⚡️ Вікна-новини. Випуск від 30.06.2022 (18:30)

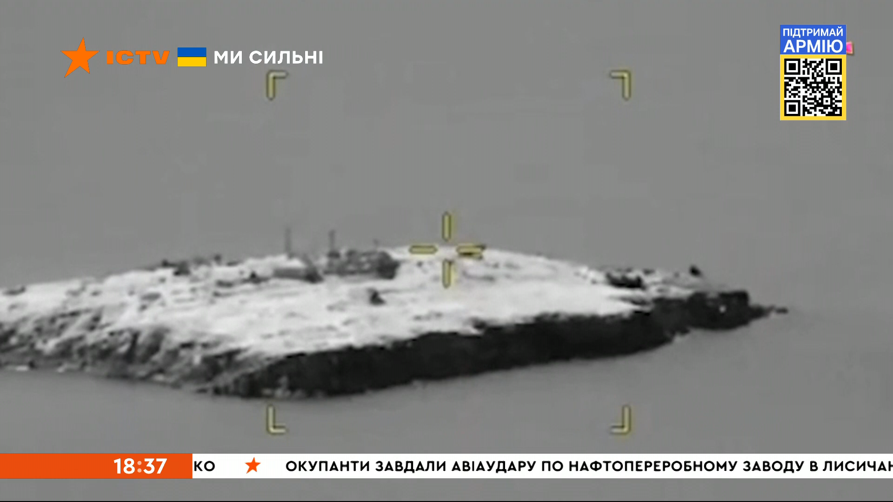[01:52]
Зараз на звільненому від окупантів острові догорає ворожа техніка та лунають вибухи.
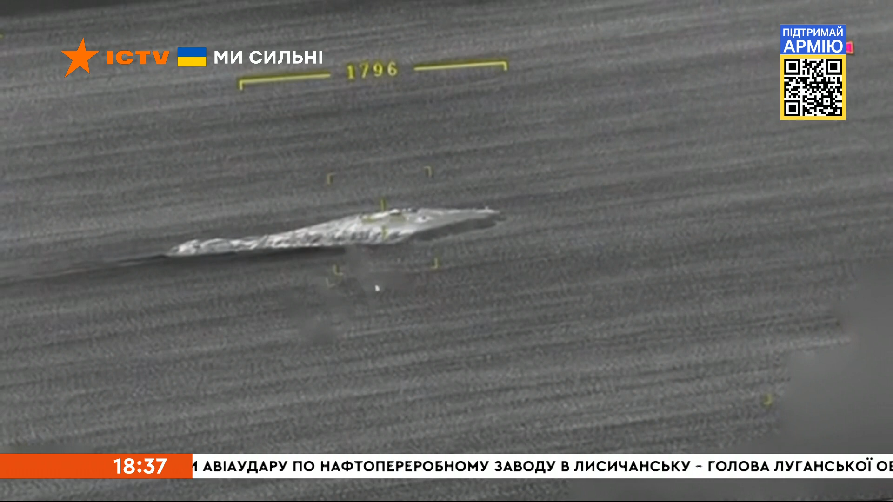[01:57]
У самій Росії переконують, що їхній відхід із Зміїного – це просто жест доброї волі.